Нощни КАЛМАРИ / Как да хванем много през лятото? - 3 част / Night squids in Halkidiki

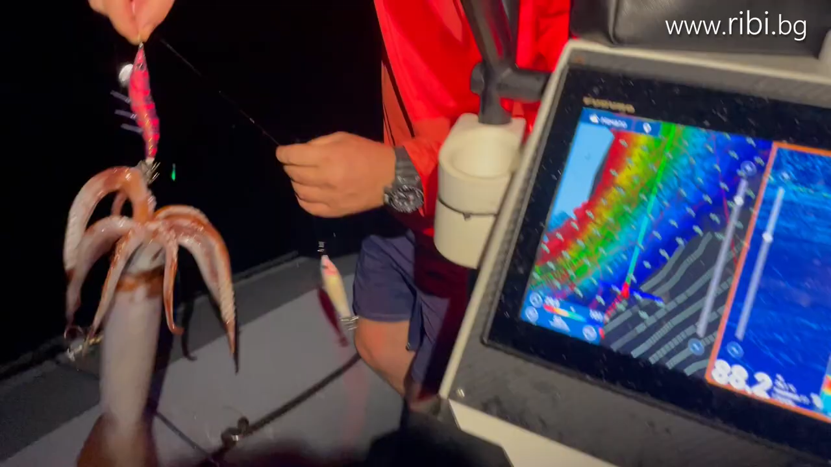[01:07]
Айде така, няма да го видим херго! Бре, много голям! Той е... Киликанзер!
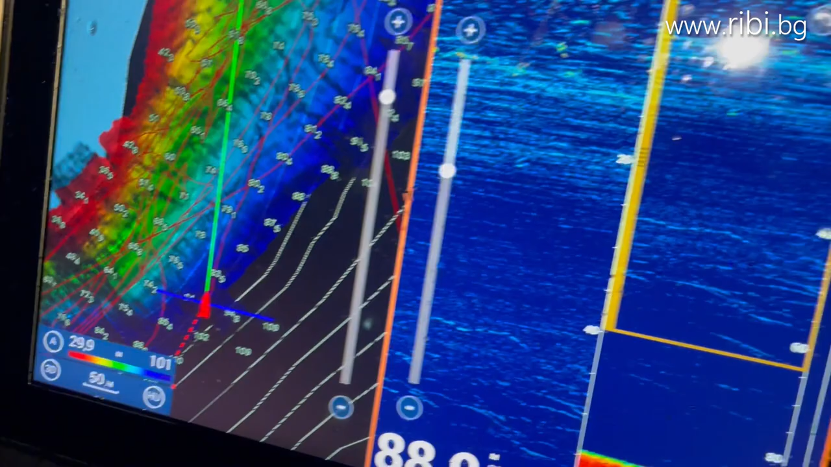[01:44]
Ето и кълмарите, като между 40 и 60 метър се въртат, а отгоре е байкиши, който се събира на ландата.